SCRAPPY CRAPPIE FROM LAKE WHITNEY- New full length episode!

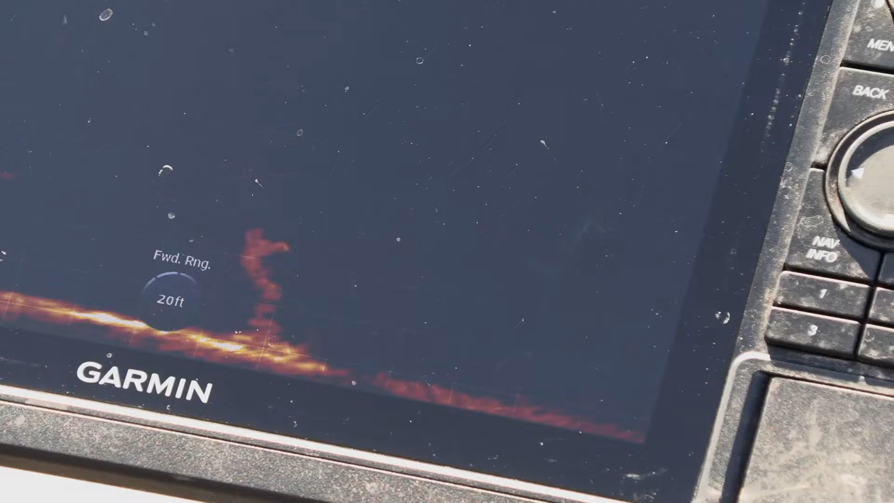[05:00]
Oh, yes. There he is. Oh. That's a crappie, it's a big one. Yes.
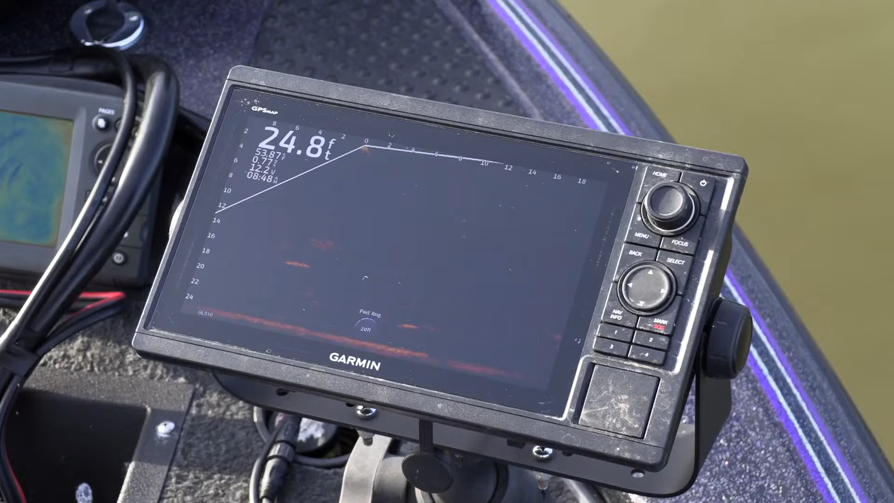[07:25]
On screen: depth 24.8 ft
That's usually the crappie stick out pretty good once you've looked at them quite a bit. And most of them will have their nose right up to that tree.
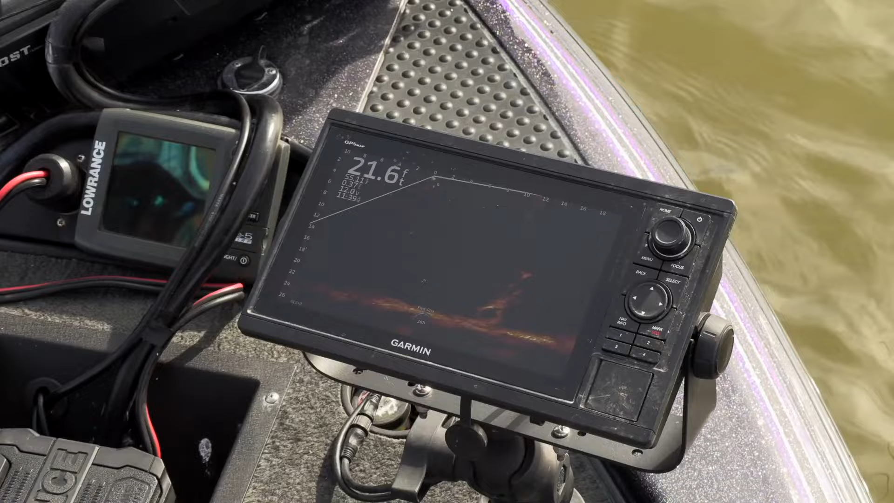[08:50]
On screen: depth 21.6 ft
it's really confusing when you're using the different kinds of sonar that actually sees the structure like a X-ray, okay?
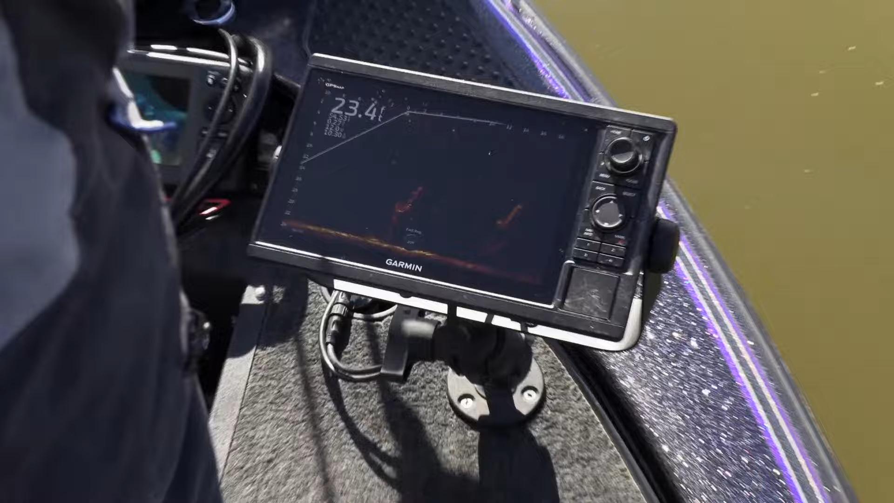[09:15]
Missed. Yeah, he's right there at the top of that tree.